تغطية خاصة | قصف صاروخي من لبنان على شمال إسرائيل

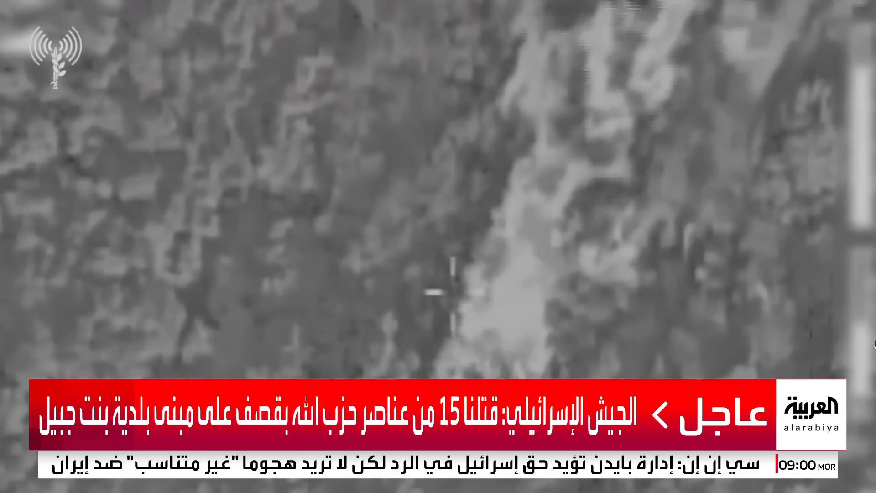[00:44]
هذه الصور هي التي عرضها الجيش الإسرائيلي لعملية الاستهداف حيث يقول الجيش الإسرائيلي بأنه قتل 15 من عناصر حزب الله بهذا القصف على مبنى بلدية من تجبيل هذه الصور التي يعرضها الجيش الإسرائيلي حول هذا الاستهداف وطبعا نعود ونذكر
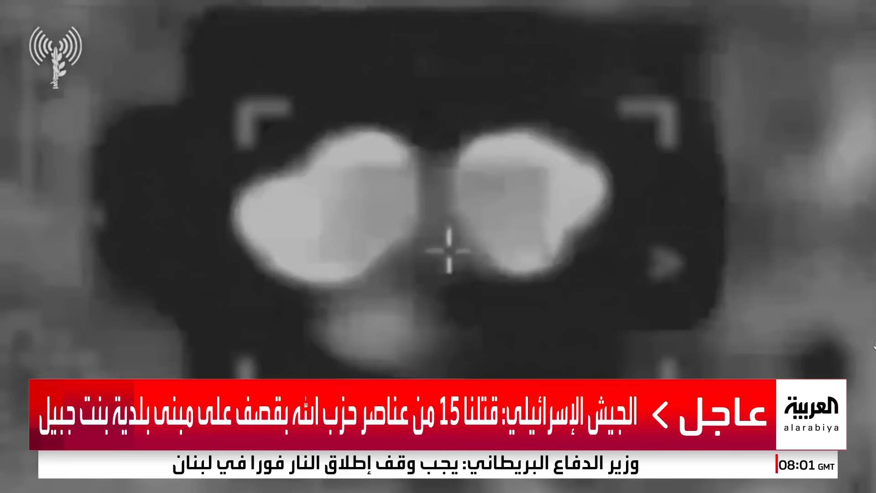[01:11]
مشاهدين بأن التقدم البرى أو العملية البرية التي سمتها إسرائيل بالمحدودة كانت بالأمس